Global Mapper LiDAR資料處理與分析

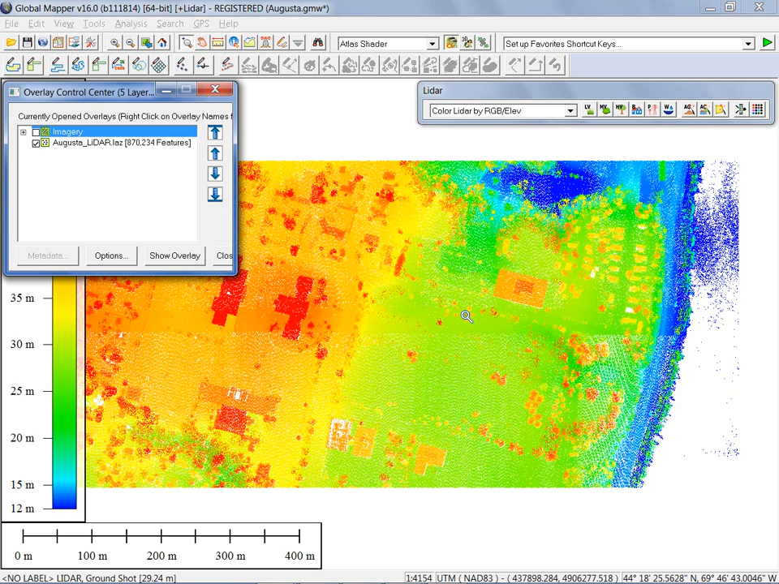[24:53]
What I want to talk about now is point cloud visualization. This is one of the bullets in my introduction. The initial display of your point cloud, it's a fairly unique format in this regard. It is a vector format. But the initial display of your point cloud reflects the inherent elevation value that's associated with each point. If I quickly choose my feature info button and I select a point at random and just bring up the standard feature info dialog box. We adjust its size so we can see a little more clearly. You'll see for that specific point, you'll see a number of variables that have been associated. The elevation right down to centimeter level. This is a meter value, so 0.41 meters, obviously down to the centimeter level in terms of precision.
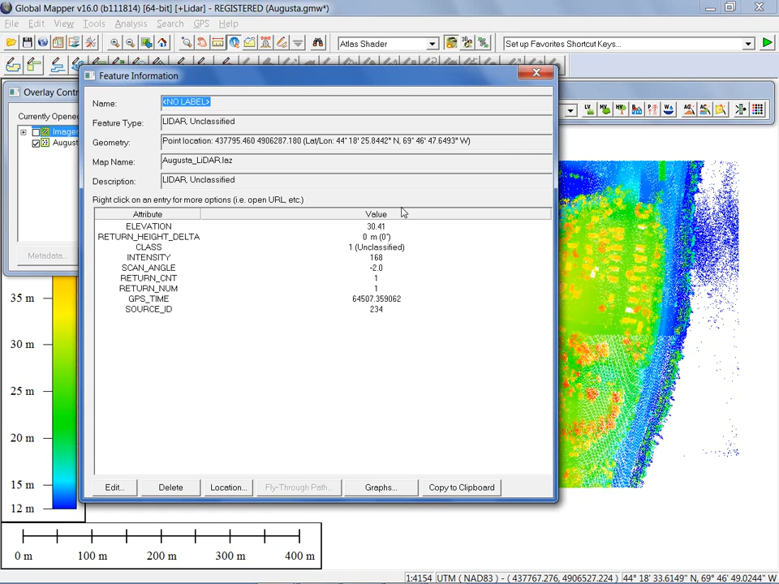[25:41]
Well, in that case, that point is unclassified. And a number of other pieces of information are also available there. The initial display by default of the data reflects this elevation variable. And the display, actually, the actual color is associated with whatever the current shader that has been selected in my elevation drop-down list here.
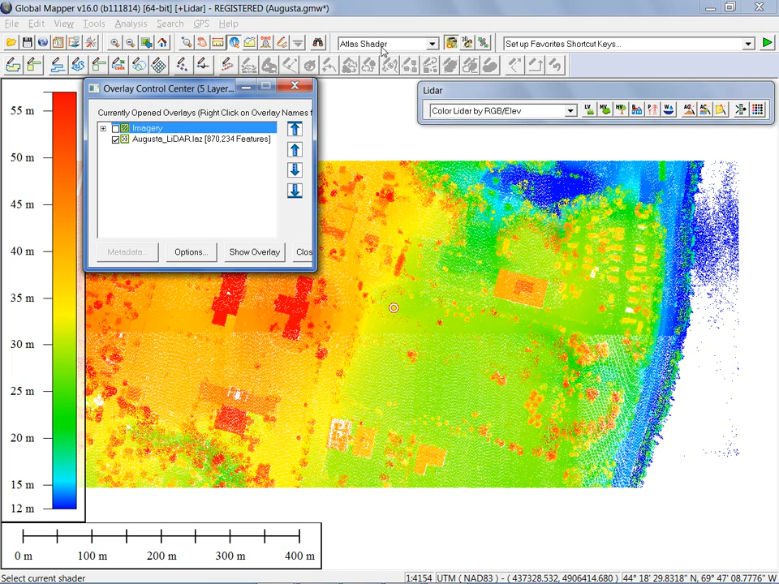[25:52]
If I wanted to change that to, for instance, global shader, you'll see that will automatically be reflected as well. This is a different shader pattern.
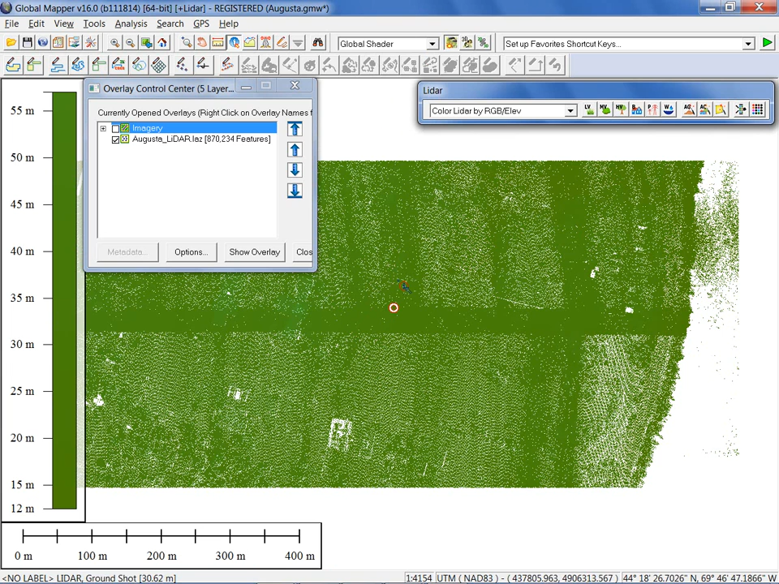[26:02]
Obviously within the context of this area, there's not a lot of elevation range, so I'm just seeing basically one color. So whatever shader pattern has been selected here will be reflected by default in terms of the display. And it is dynamic. It can be changed. You can apply your own custom shader if necessary. In other words, you can build a shader pattern that reflects colors that you want to apply to certain elevation ranges. That's an option that's available in the configuration dialog box if you want to perform that one. Now, as I mentioned previously, there are options in this drop-down list that will change the visualization from elevation to some other variable.
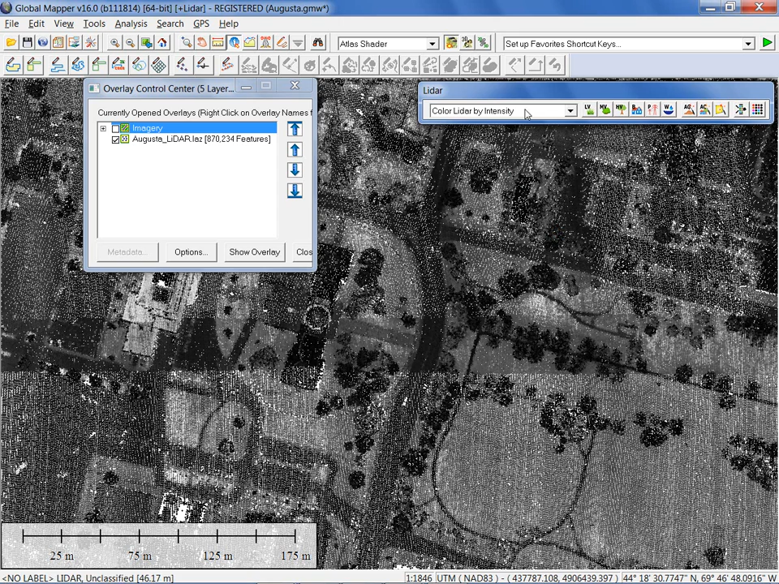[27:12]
And one of the options we've just introduced with the LIDAR module is actually to create a surface based on this intensity value. Rather than simply basing on elevation, you can base it on intensity value. So, again, just another visualization option. I'll point to a couple more. I'm going to take the time to go through each one of these. The return number is going to reflect, in a color pattern,
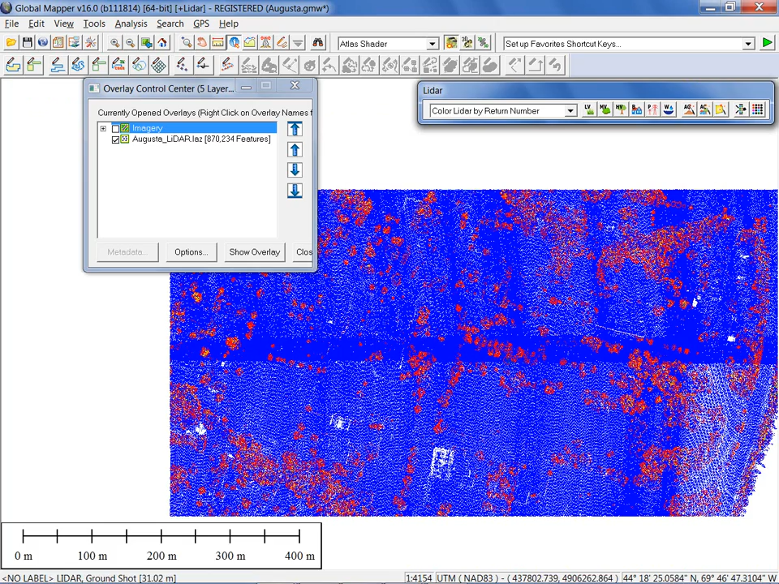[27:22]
how many returns were generated from one laser pulse. In this case, the blue indicates that there was one return, or either that or it was the first return.
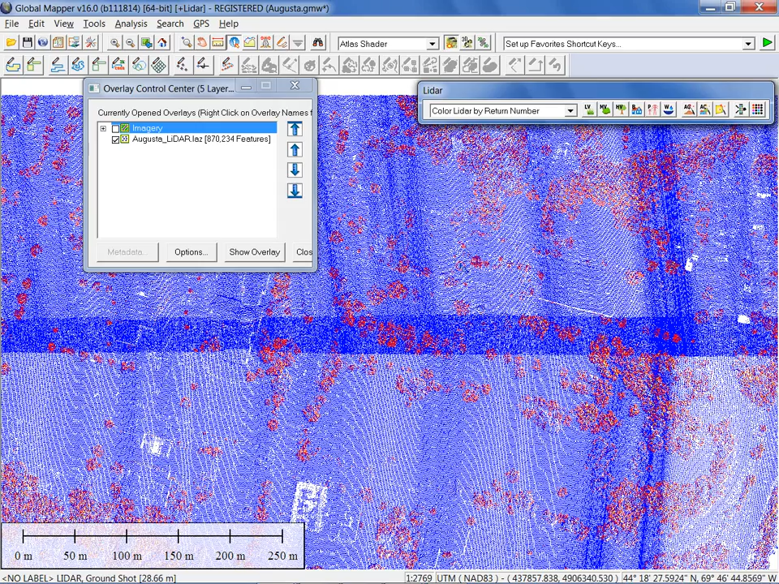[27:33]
The red indicates second return, and if we go in closer, you'll see some other colors starting to appear here.
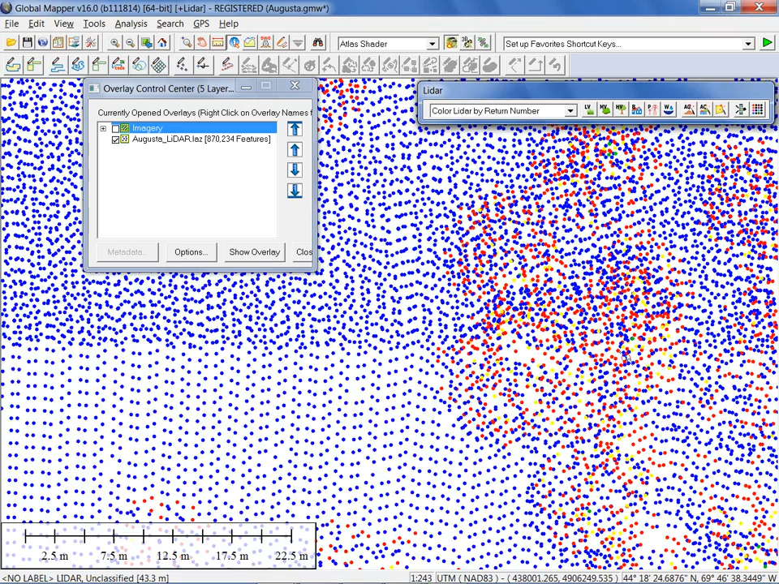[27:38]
You'll see yellows as well. So, this color pattern is a great indication of where there's likely to be vegetation, because vegetation typically is going to correlate with where there's multiple returns from one pulse. Obviously, if a pulse hits a solid surface, it's likely it's only going to have one return. If it hits a vegetative surface, a leaf for instance, it's likely it may penetrate, and that's what we're seeing here in this color pattern.
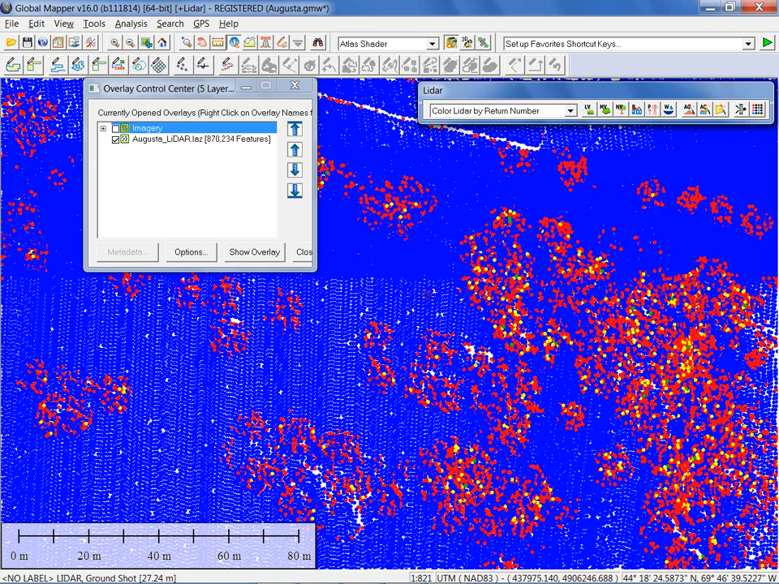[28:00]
You may also notice at the top of this list we have color by RGB elevation, and that's actually where we started.
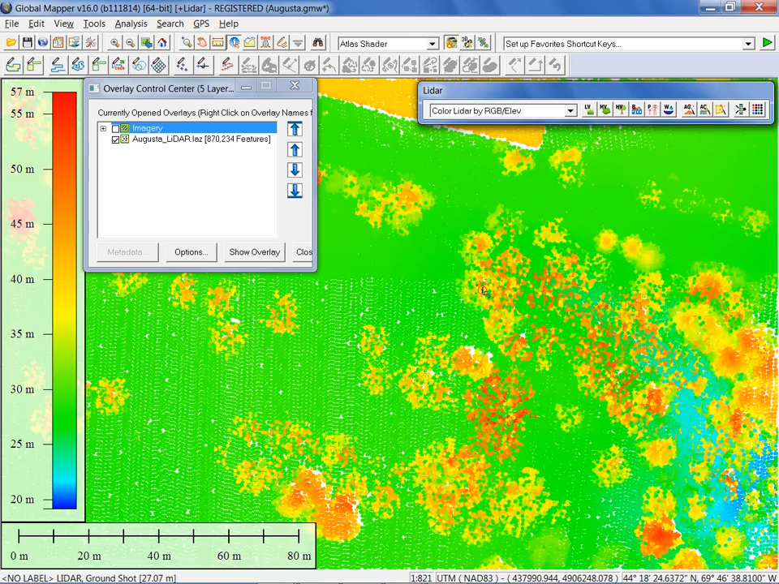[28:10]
The default appearance, if we choose this option, is to have the actual colors of the points themselves reflected. Well, obviously, in this case, our point cloud doesn't have any RGB values. We don't have any colors associated with these points. But one of the things we can do with the global mapper module, which is the final button over here in the toolbar,
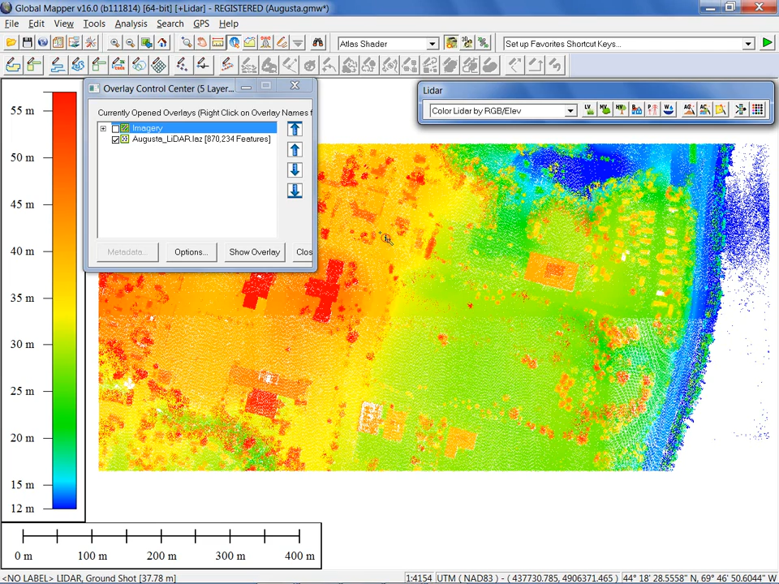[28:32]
is actually apply a color from whatever raster layer you happen to have displayed, which in my case is this ortho photo. We can actually apply the color of the pixel underneath each point to that particular point,
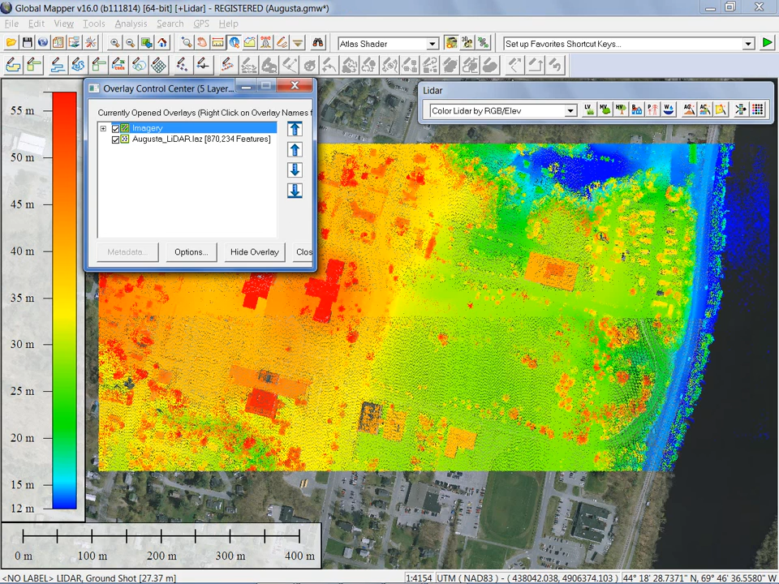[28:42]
and it's simply clicking the button that does that.
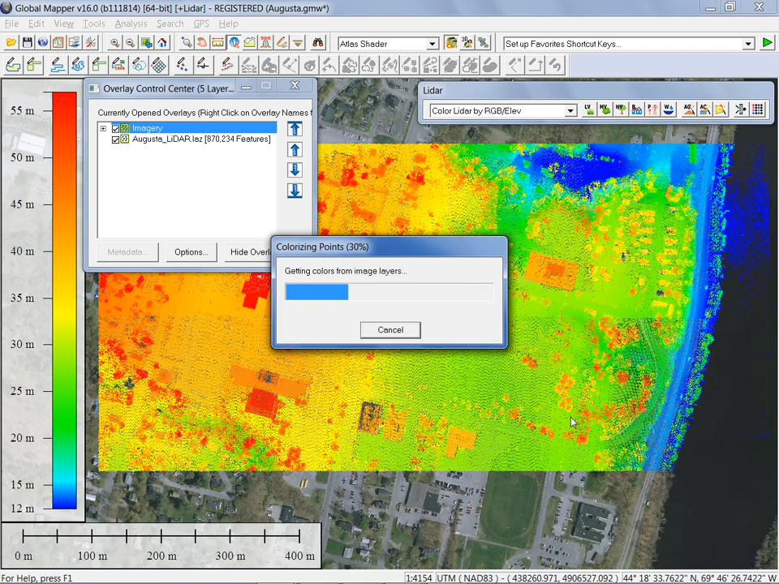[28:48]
It's going to go through each of the 870,000 points, and initially it appears that the point cloud has disappeared,